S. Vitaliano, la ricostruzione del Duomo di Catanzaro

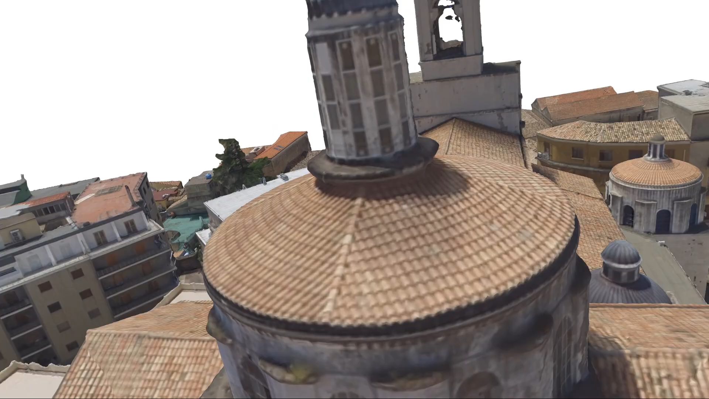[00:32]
mediante un elaborato processo di interpretazione ed interpolazione di immagini fotografiche 2D ad alta risoluzione.
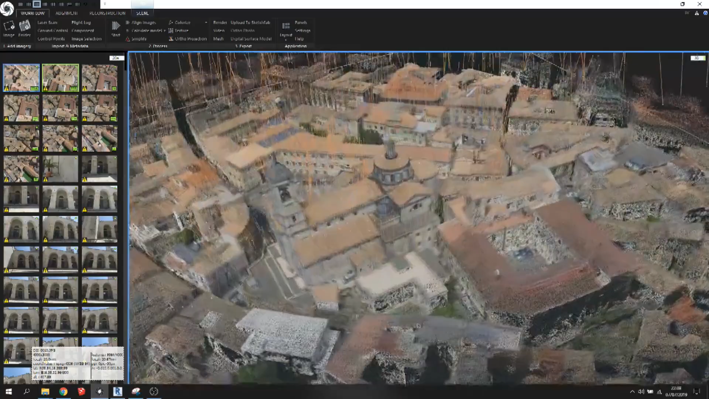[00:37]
Queste ultime, contengono delle informazioni, dette dati XIF.
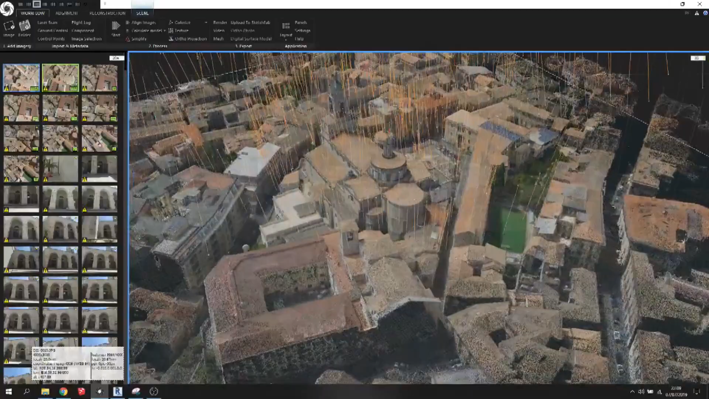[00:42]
Corredate le date GPS, che oltre a georeferenziare il nostro rilievo,
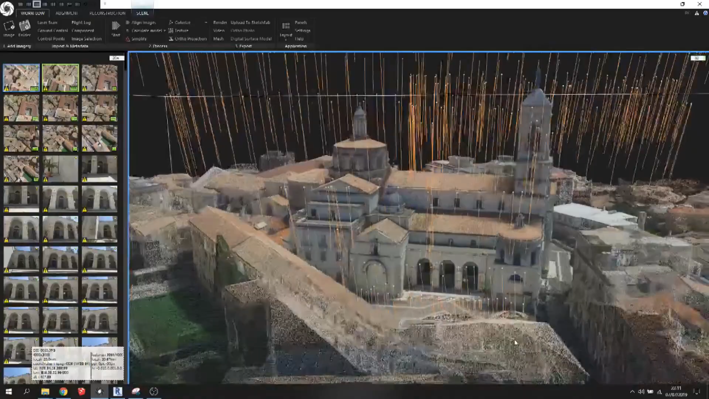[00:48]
è di ausilio a distribuire le foto nello spazio per permettere una corretta sequenza di fotogrammi in over-light, che determinano la generazione di modelli 3D.